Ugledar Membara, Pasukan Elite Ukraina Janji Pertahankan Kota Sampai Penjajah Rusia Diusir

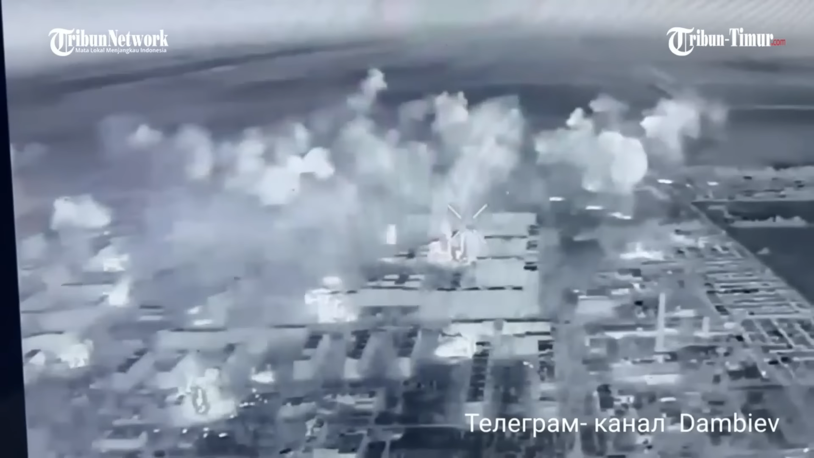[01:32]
Ini berarti kota itu belum direbut, ditambahnya. Angkatan bersenjata Rusia memborbardir pusat kota Ugledar dengan artileri jarak jauh dan serangan udara.